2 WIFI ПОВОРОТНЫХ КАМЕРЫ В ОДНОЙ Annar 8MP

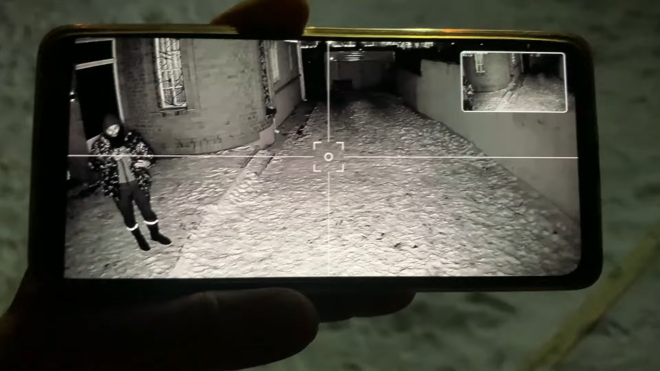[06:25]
И вот при обнаружении движения камера включает фонари, изображение переключается вообще в цвет и показывает практически к огнем.
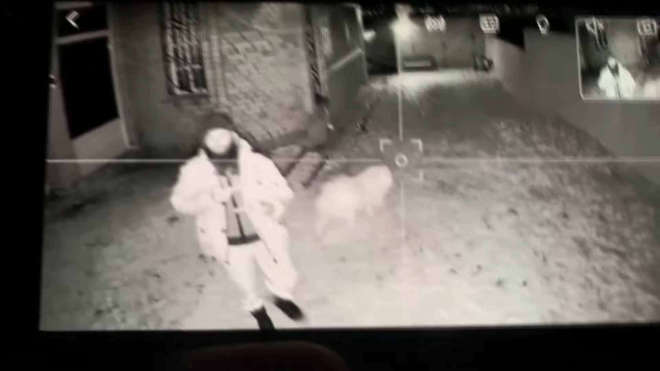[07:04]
И вот так вот мы видим, что подсветка достаточно равномерная, все заполнило пространство. Кстати, сейчас на телефоне снимаю, лицо кажется все-таки засвечено, но по факту лицо не засвечено, лицо нормально видно.
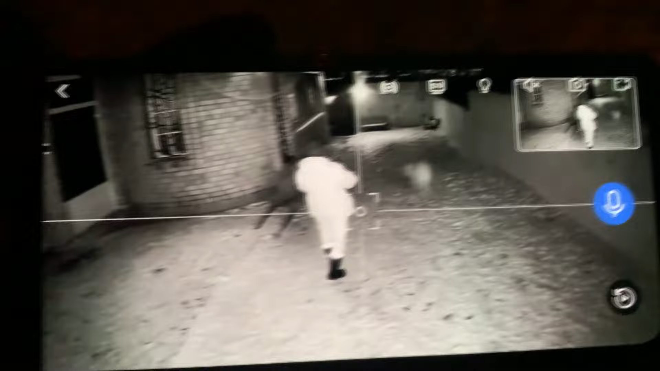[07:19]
Номер автомобиля, кстати, друзья, забыл вам продемонстрировать, но его хорошо видно на расстоянии где-то около 30 метров от камеры.
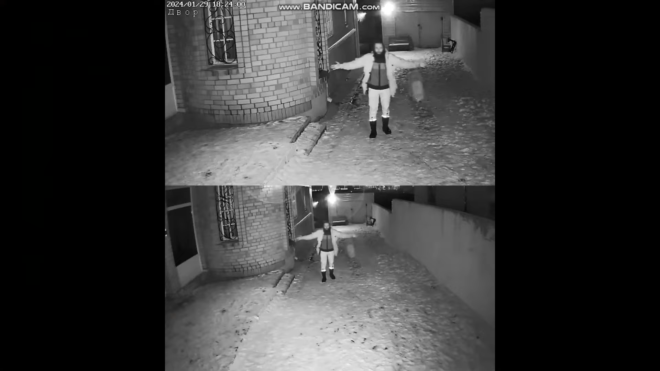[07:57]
Фонари включаются, и таким образом могут спугнуть злоумышленника, создав впечатление, что хозяева есть на объекте. Ну, и, в-третьих, это как стационарное освещение.